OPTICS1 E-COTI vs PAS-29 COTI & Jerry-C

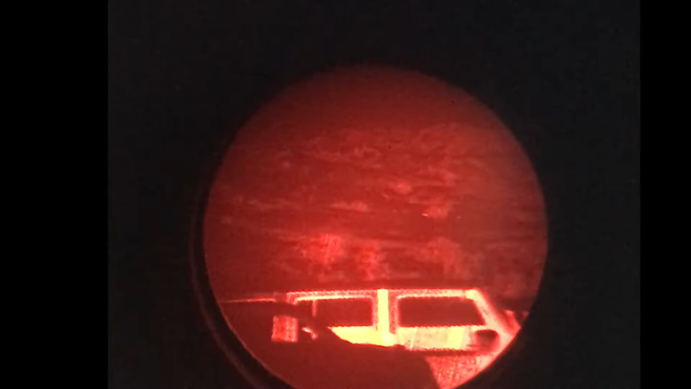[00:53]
Oh, it can detect them. Interesting. Those cows are 1,200 yards away and the Kodi can actually detect them. There's really bright specks way out there.
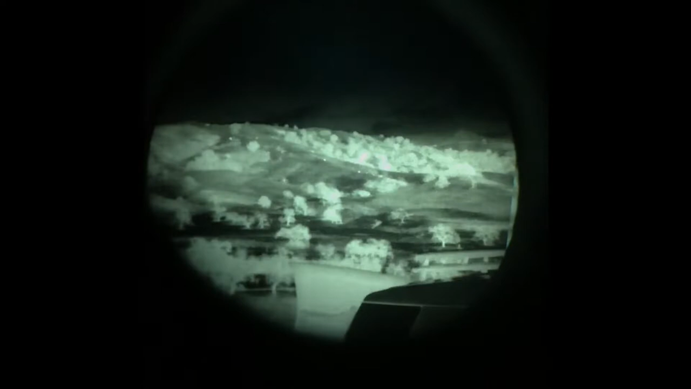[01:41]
That's cool. The detection range is much further.
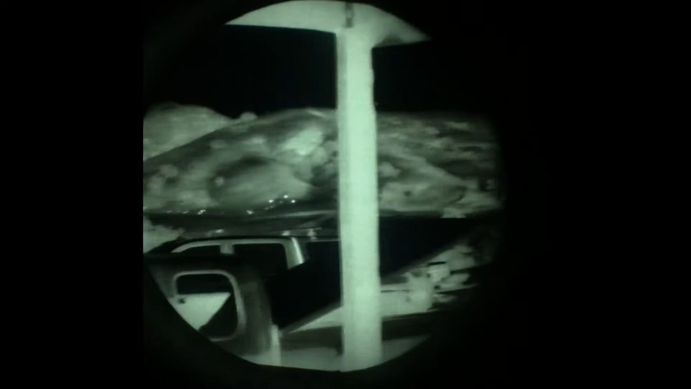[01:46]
Those cows are 670 yards away.
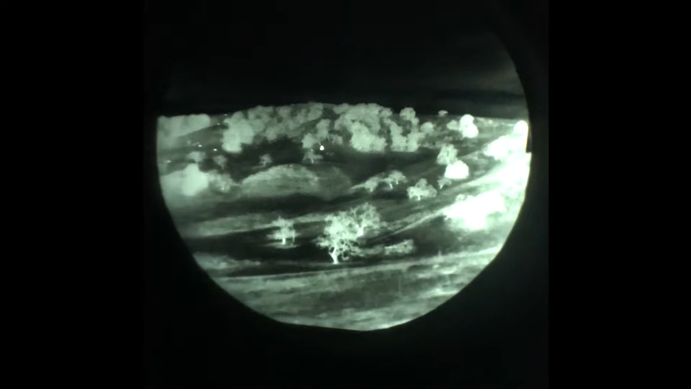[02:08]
There's Kythe about 100 yards away.
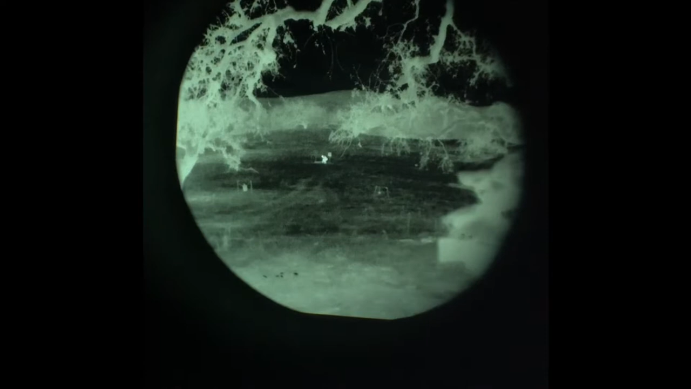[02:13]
Wow, that's cool.
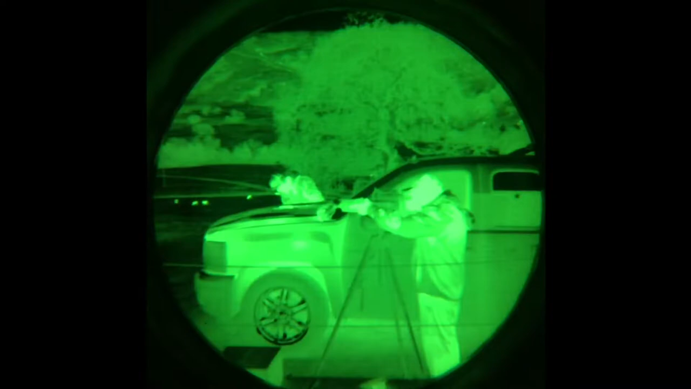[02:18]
Okay, so this is the Optics 1 E Kodi.
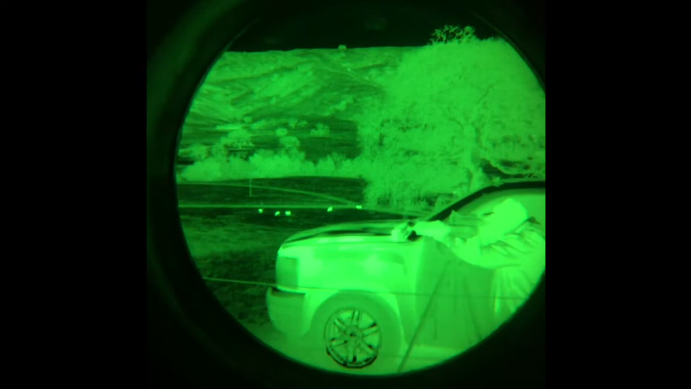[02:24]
Where are those cows? Where did the cows go?
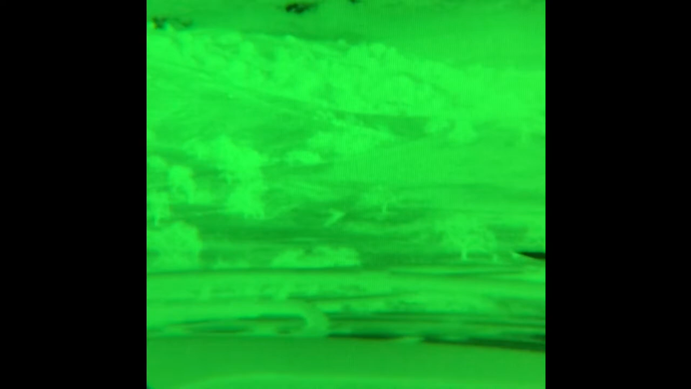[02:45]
I can kind of see them. It's not as obvious.
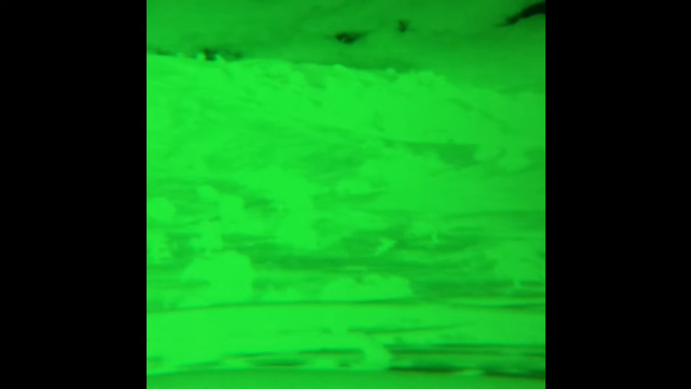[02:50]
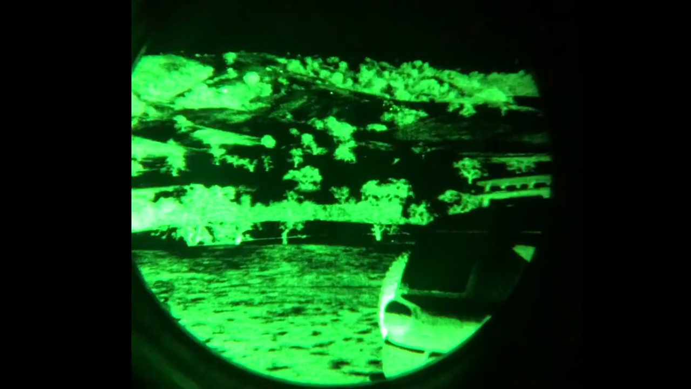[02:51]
Okay, with patrol I can see the cows. There we go.
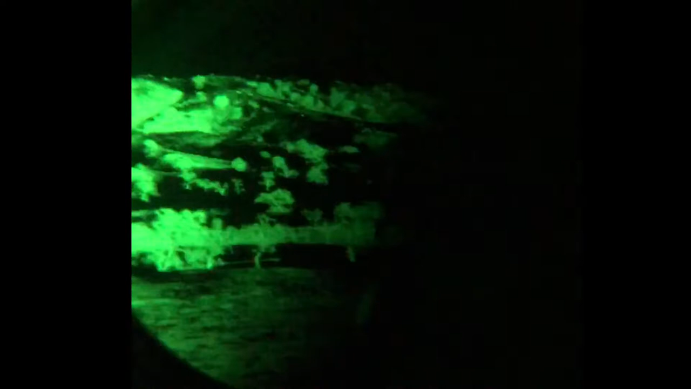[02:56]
Okay, there we go. E Kodi cows, 1,200, 1,500 yards.
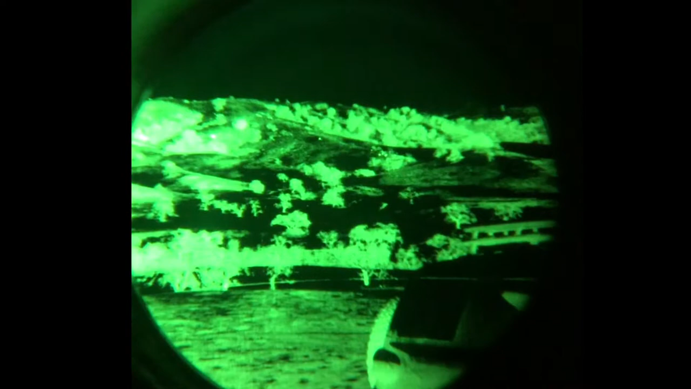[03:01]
There's the 600 yard ones.
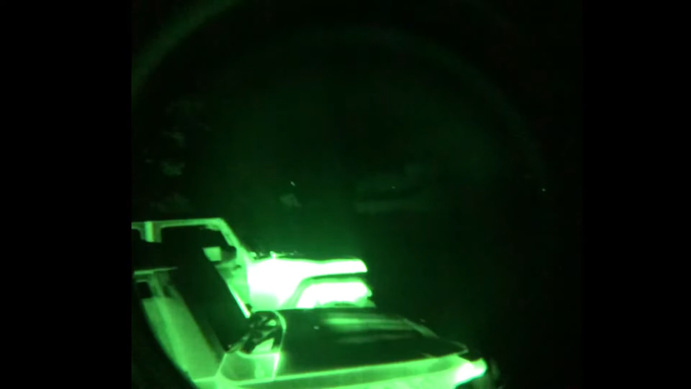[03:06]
So the E Kodi, you have to push the one side button first to bring up this menu.
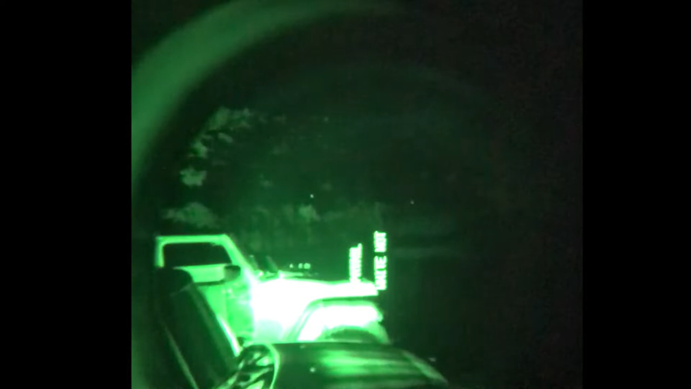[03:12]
And then you can switch on patrol to like outline.
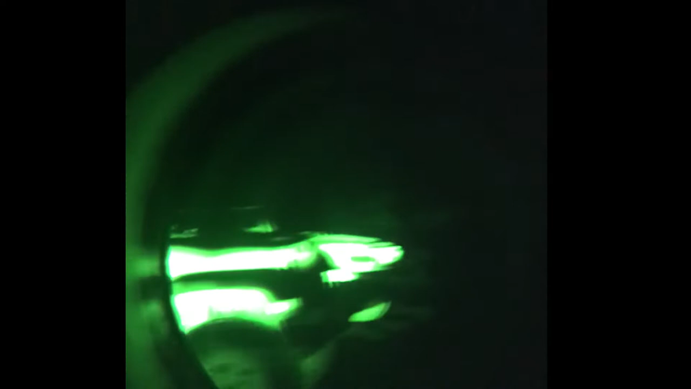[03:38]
Where are the cows? Cows. There's the cows.
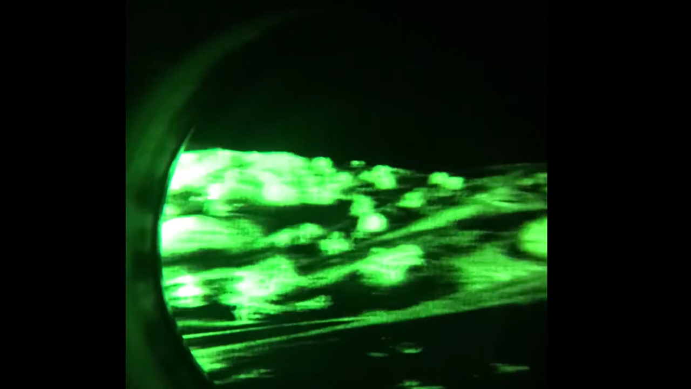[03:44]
That's weird that it's green. The rare Kodi is orange.
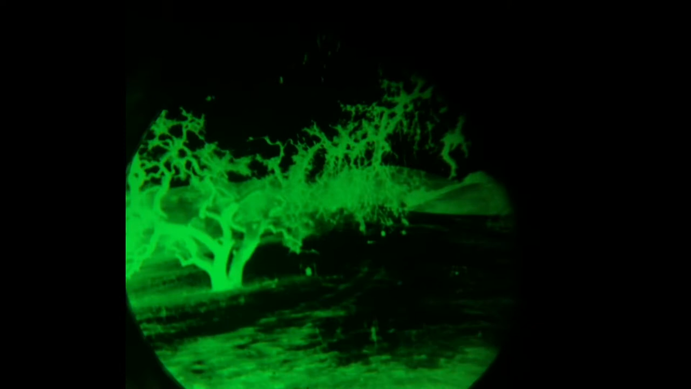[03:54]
There's those cows up on the hill.
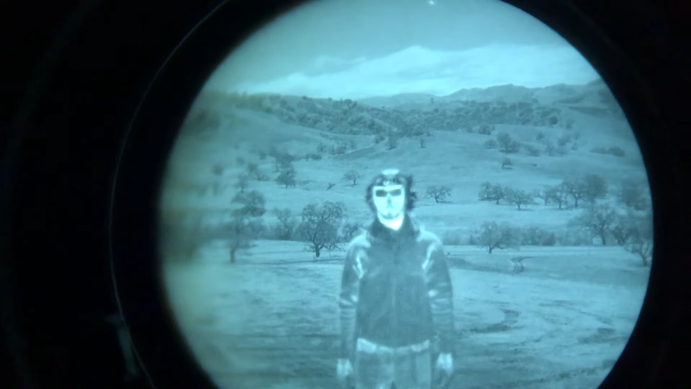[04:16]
Like your nose, your mouth. Exactly. The Kodi is just a blob.
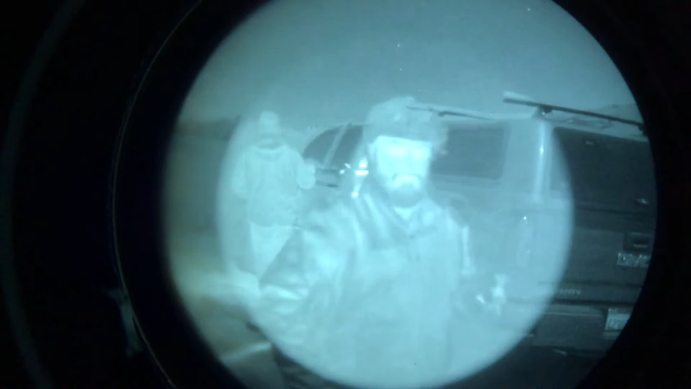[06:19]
You can actually see the gray circle.